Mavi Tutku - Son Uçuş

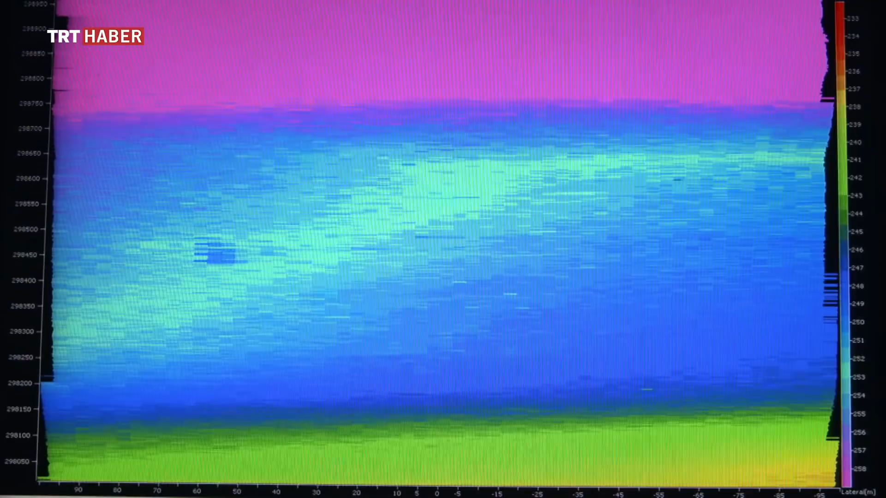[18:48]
Bizim amacımız teması bir renk farklılığı olarak ekranda görebilmek.
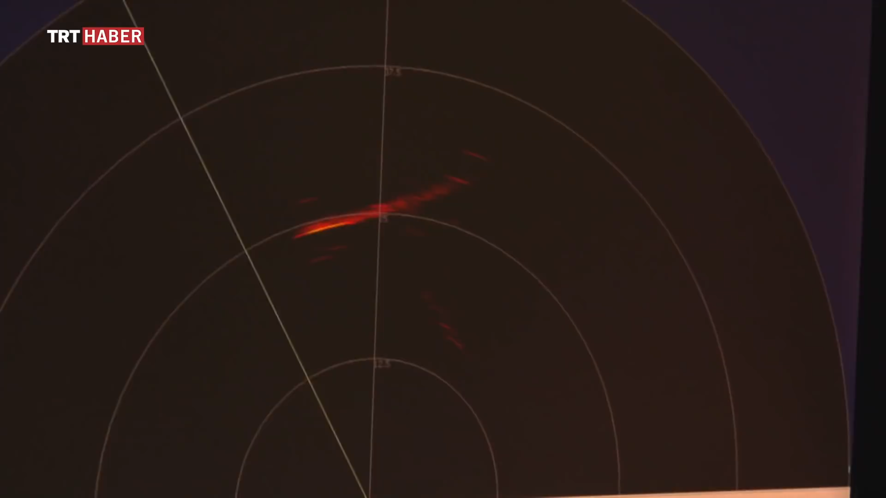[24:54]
Enkaz ekranda beliriyor. Uçağın kokpiti karşınızda.